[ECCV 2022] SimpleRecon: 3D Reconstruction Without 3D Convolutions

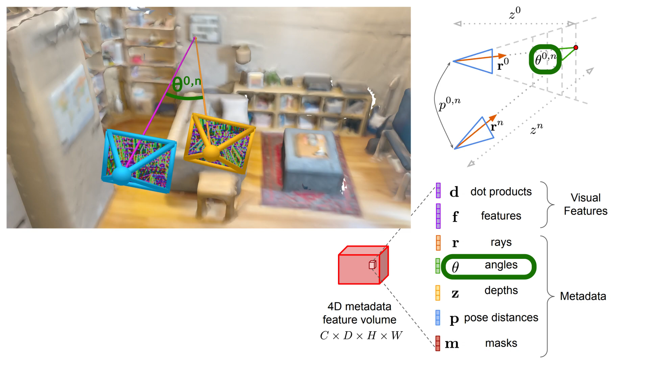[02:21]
We include the rays from each camera to every location in the volume, along with the angle between these rays. Depth and ray information aid matching, allowing for reasoning on how similar visual features are likely to be depending on the geometric location they explain.
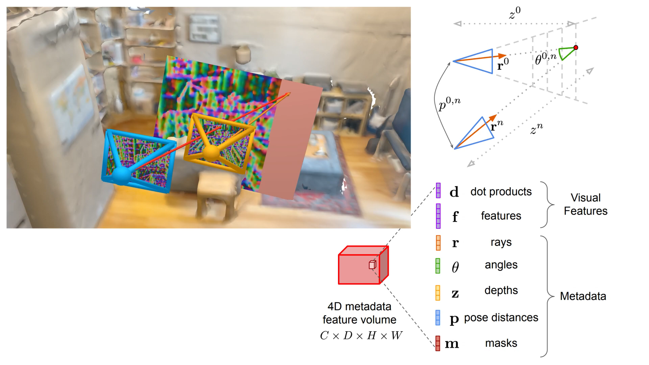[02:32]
We also include a mask on what a world point is behind a source camera, and implicitly encode out-of-bounds points by using a zero border padding when sampling features.
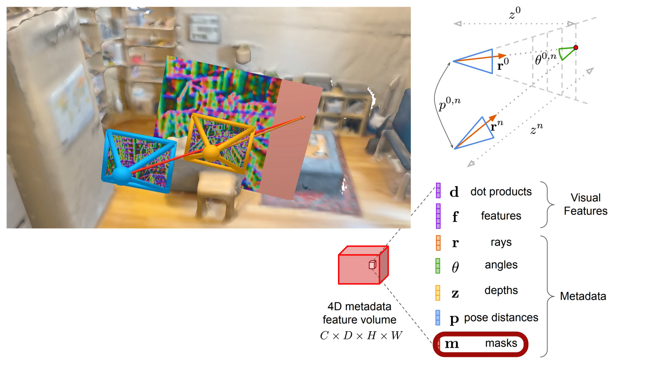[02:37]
Some source cameras may be more informative than others depending on the depth plane being scored.
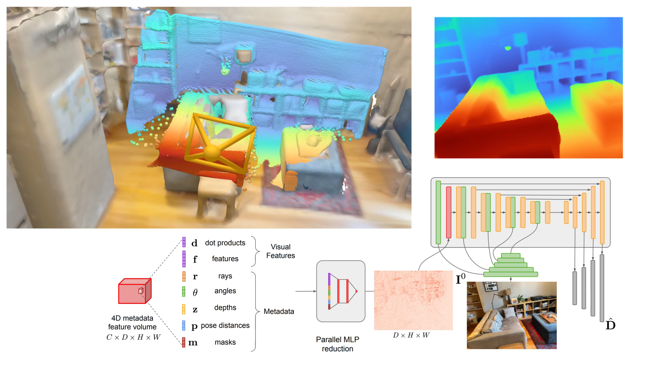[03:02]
In this way, instead of using complex heuristics, we opt to have the network learn from the data on how best to score the cost volume elements given this extra information. Metadata provides a healthy boost in scores, with a highly parallelizable, low-competitional cost approach.
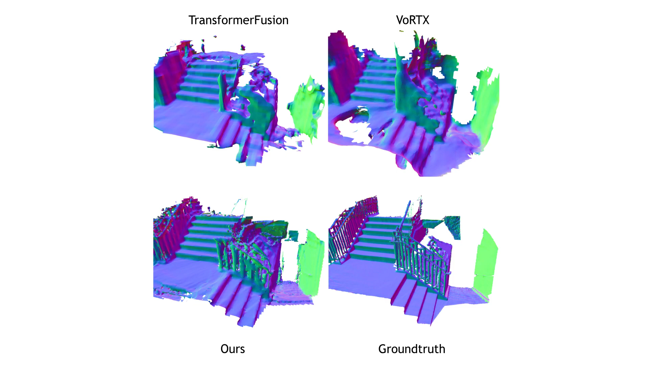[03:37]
We also achieve near-state-of-the-art performance in 3D reconstruction on ScanNetv2, while remaining at a fraction of the latency cost for updates.
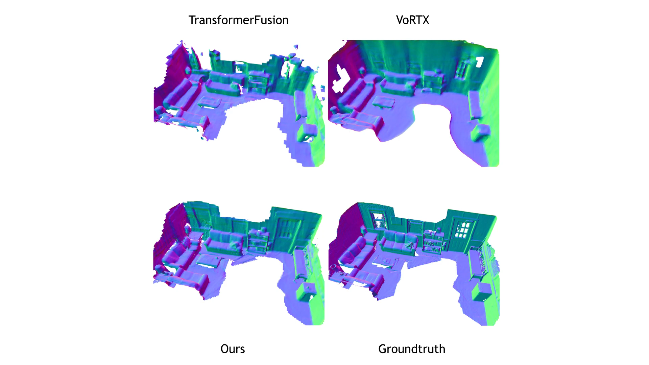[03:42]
Notably, our results are sharper than volumetric methods, all without 3D convolutions.
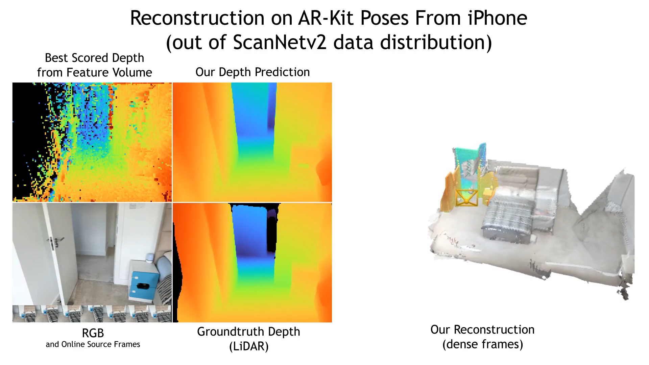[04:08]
We also show depth and reconstruction output on scenes captured using ARKit poses from an iPhone.
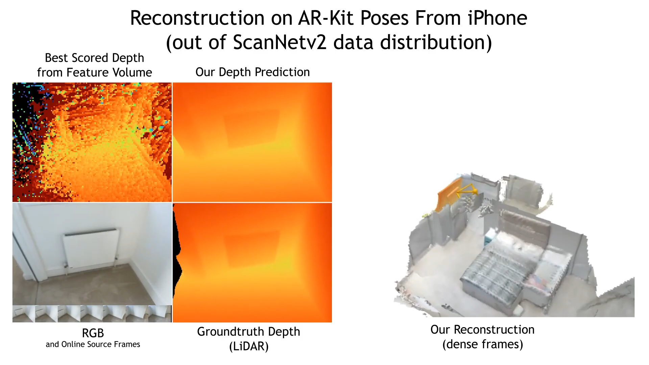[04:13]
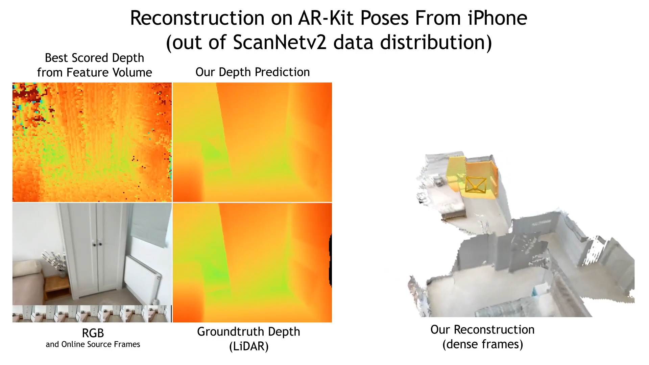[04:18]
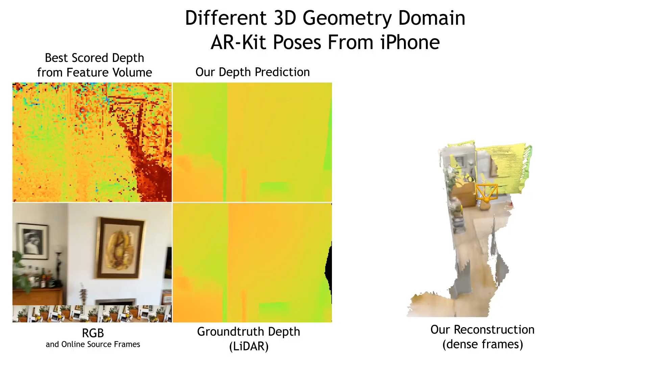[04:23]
As our method isn't bound by 3D supervised data, we can reconstruct geometry for room types that are not available in ScanNetv2, like this multi-floor house.
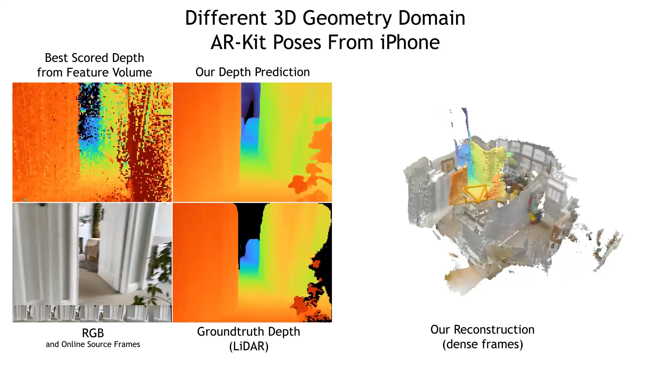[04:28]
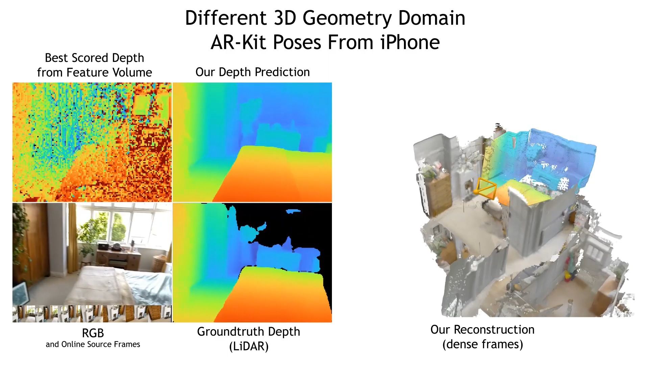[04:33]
Simple recon can also be run offline, and there are many tricks to improve the reconstruction further, like using frames from the future for fuller cost volumes and better reconstructions.